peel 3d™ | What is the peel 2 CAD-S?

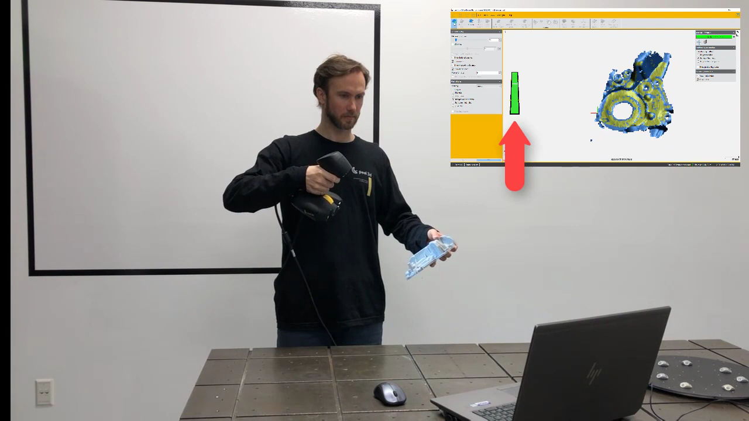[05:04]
there's a slider that shows you if you're too far or too close from the part. So what you want to keep is a distance of about a foot from the part, which is in the grain zone on the screen.
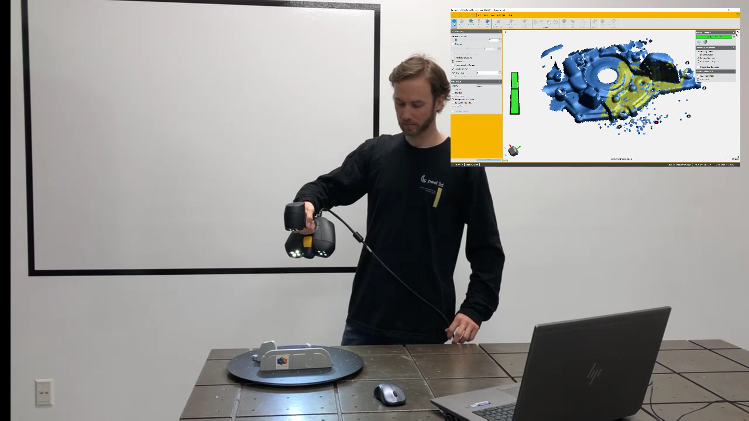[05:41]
As you can see, there's no problem of holding the part in your hand or placing on the table. The scanner will be able to retract himself and found out the location of the part.
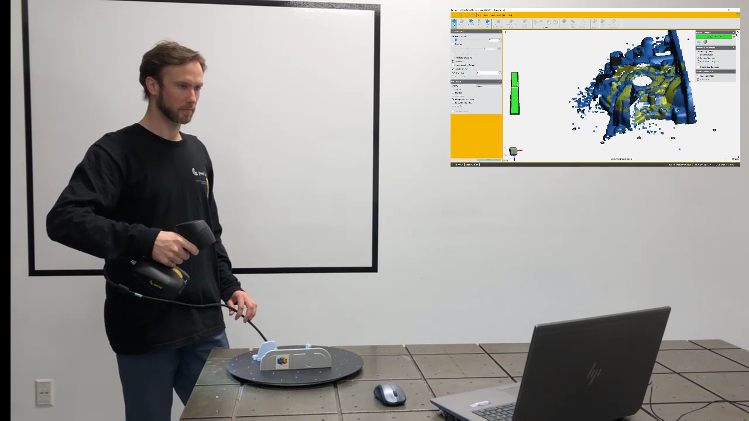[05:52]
So now what I'm doing is I'm really just floating around the part, making sure that I'm capturing every single angle.
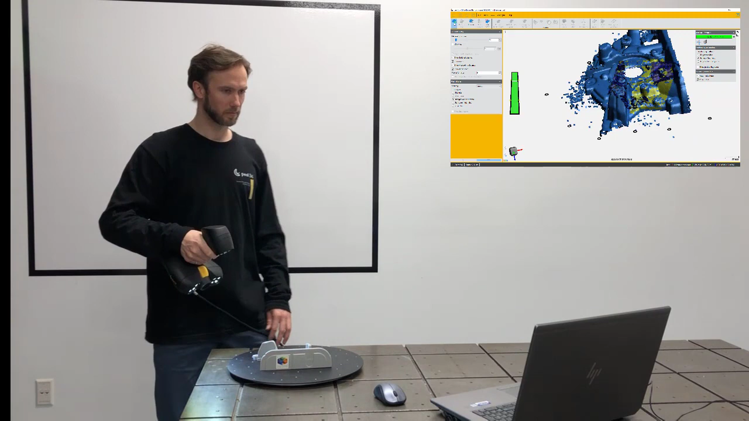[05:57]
So what I'm really looking on the screen, I'm not looking at the scanner.
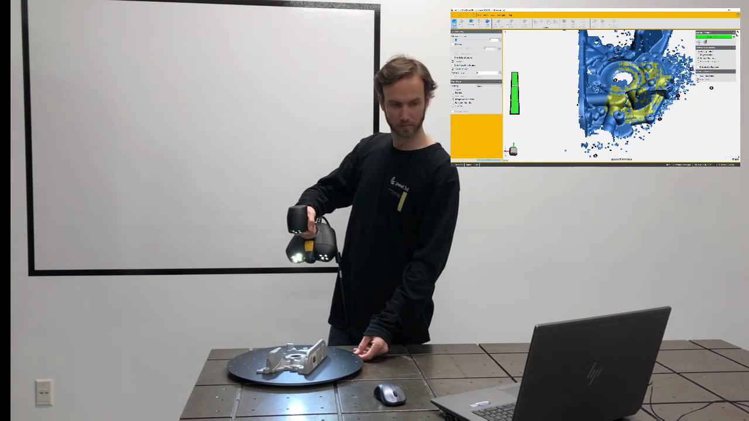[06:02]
I'm really looking at the screen and try to see, am I missing a surface? Do I need to scan a little more?
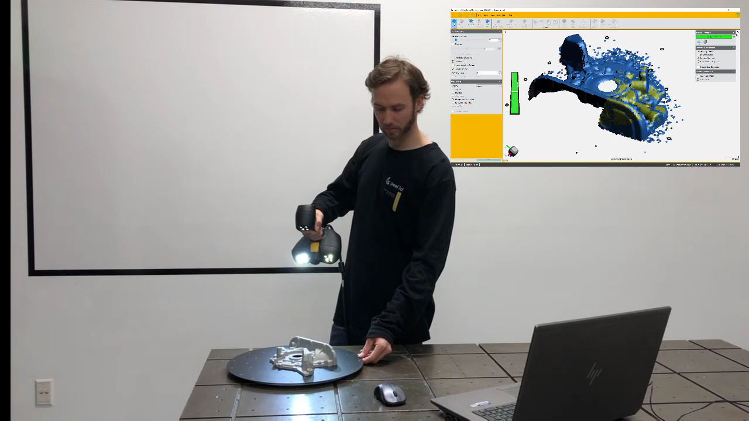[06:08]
Do I need to turn the part around? And you're really trying to figure out, do I have all the little details,
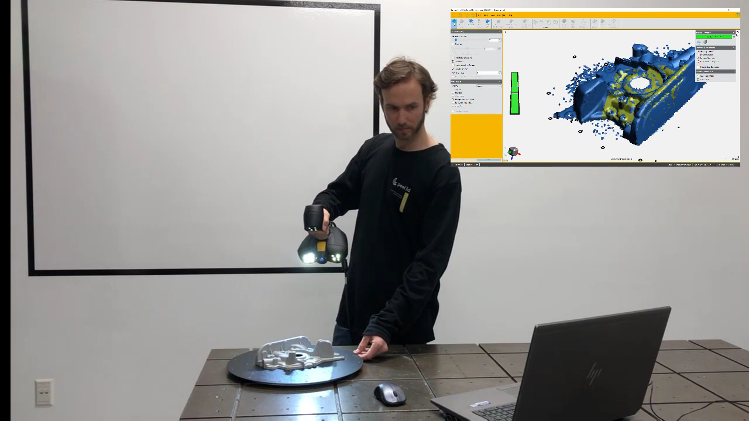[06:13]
the dots, the hole, everything I need on my part to be able to finish the job?
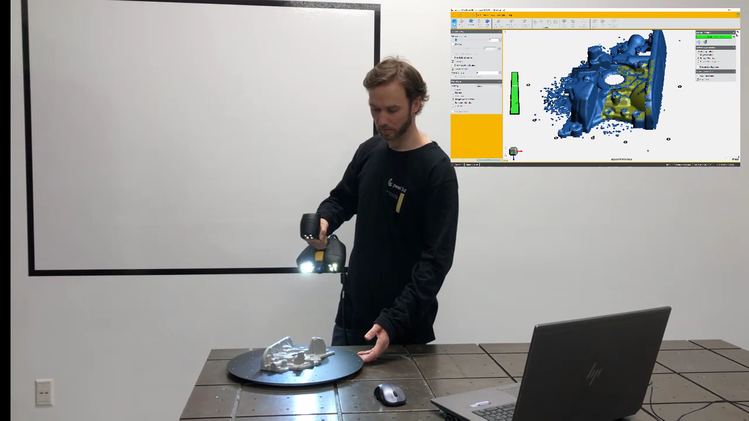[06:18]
By the way, if you ever realize you're missing data after scanning,
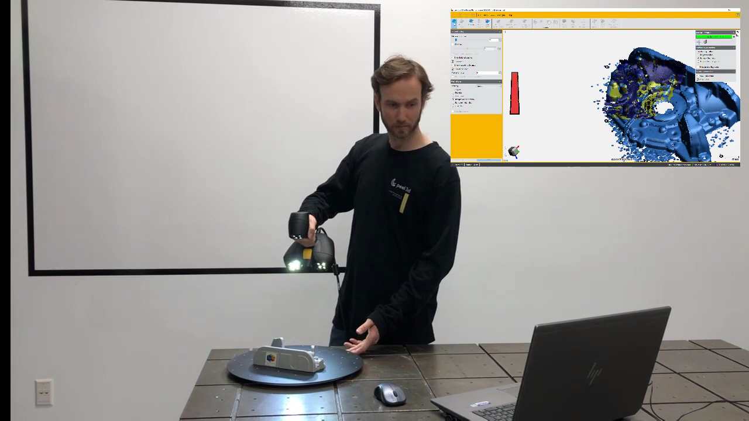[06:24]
you can always go back and scan more, add more data.
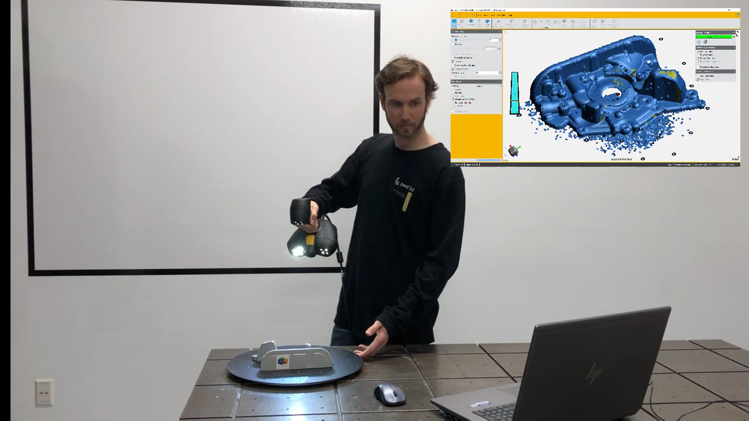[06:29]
You can even change the resolution afterwards. That I mean that if you're trying to have a size of
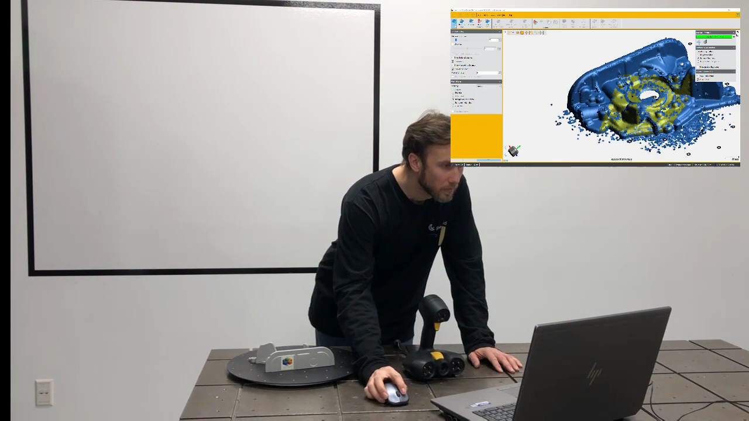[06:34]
triangles that are about one millimeter feature and you realize you better have more resolution, you want it to have,
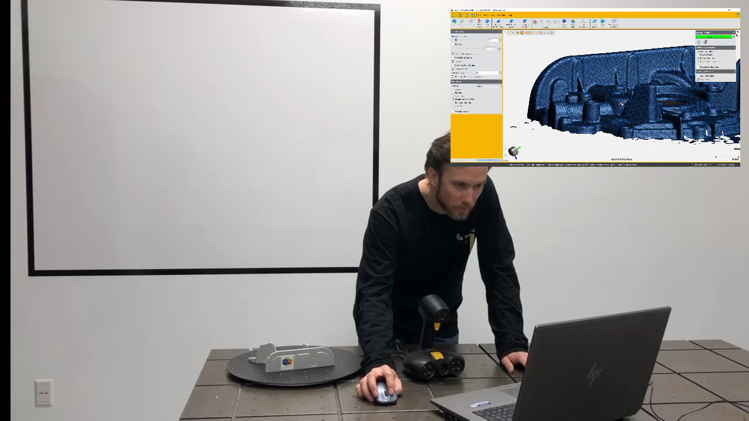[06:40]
I'm showing right now the size of the triangles, and you say I want to have 0.3 millimeters, for example, at this moment after you're done scanning, you can still change the resolution.
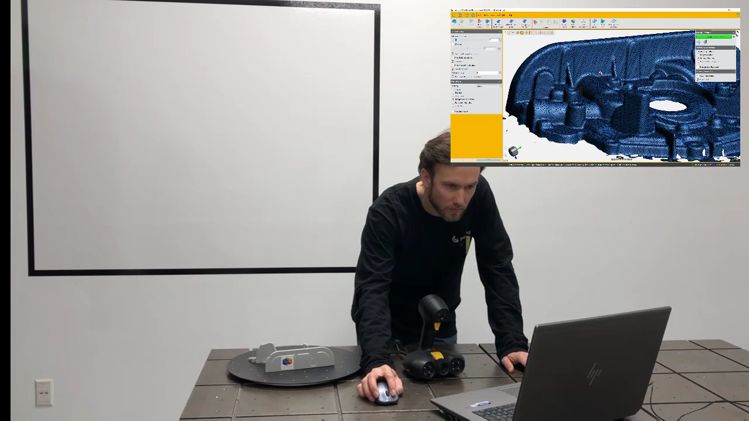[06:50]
You can see that right away after I'm done scanning, I get an STL file right away, which is a mesh of many, many triangles together.
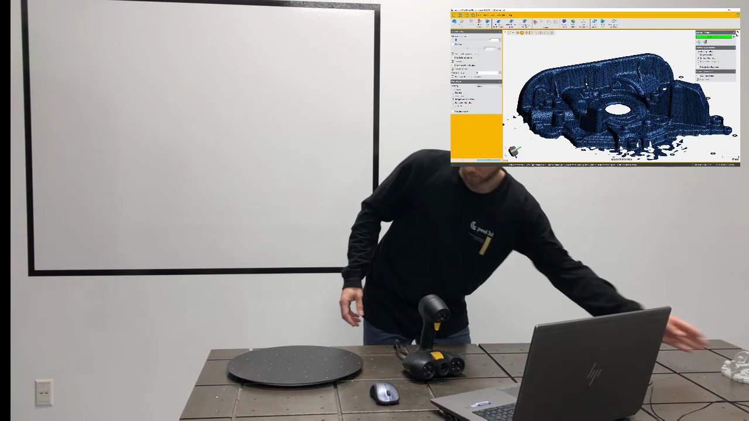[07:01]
So I don't need any external process. That data here could be sent to a 3D printer that could be arranged,
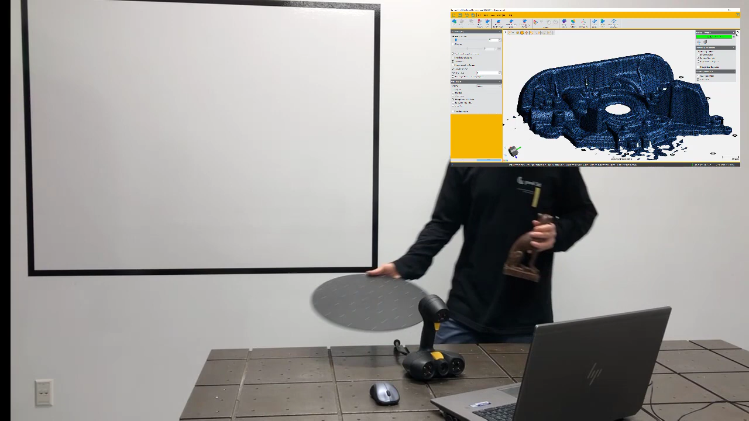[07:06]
could be sent to a 3D CAD model if you want.
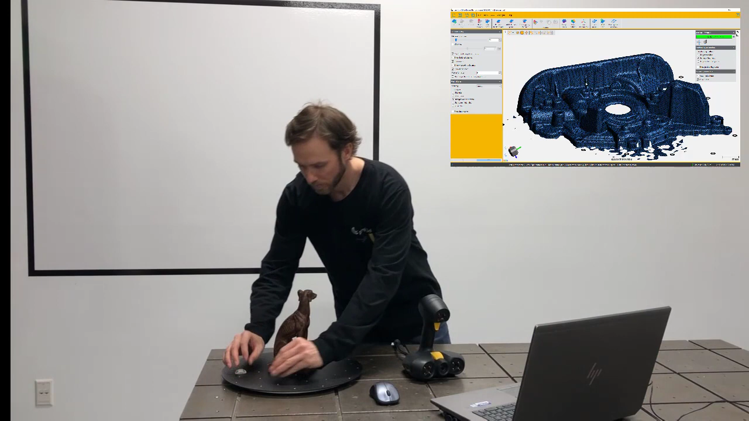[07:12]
And now I'm switching parts so you can see what it looks like when I'm scanning with the turtles around the part.
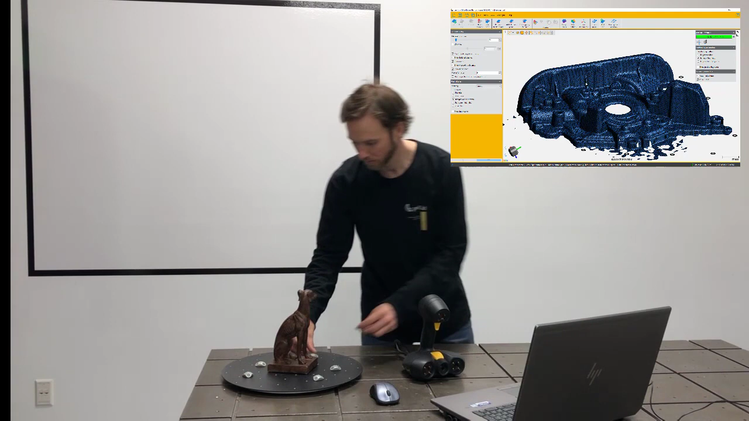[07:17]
Again, as you see earlier, it's not a really big setup to create.
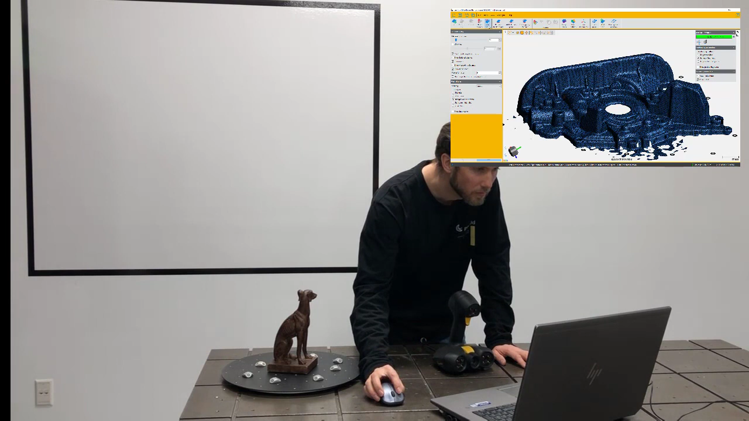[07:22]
I'm just going to go there and erase the data I've scanned already and just start the scan again.